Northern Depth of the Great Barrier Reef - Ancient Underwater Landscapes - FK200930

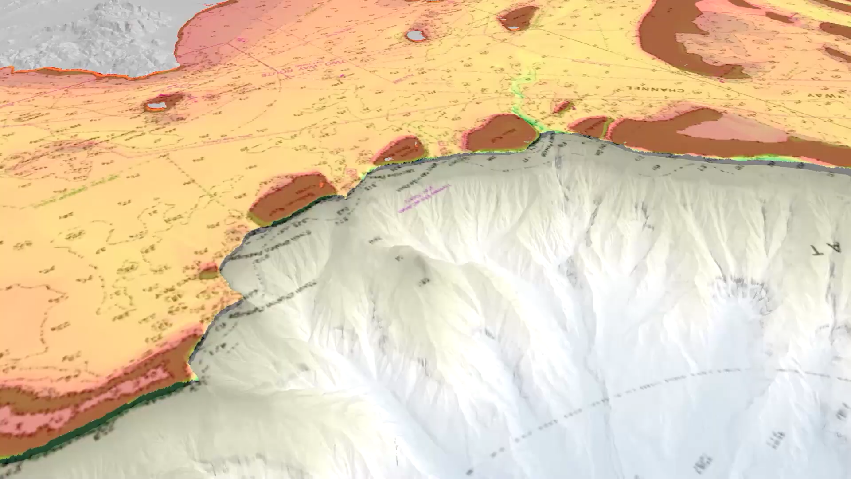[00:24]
This is the first time that we're seeing the symmetry images of the seafloor here in this region and then the ROV video to go with it so we can see what it actually looks like down there.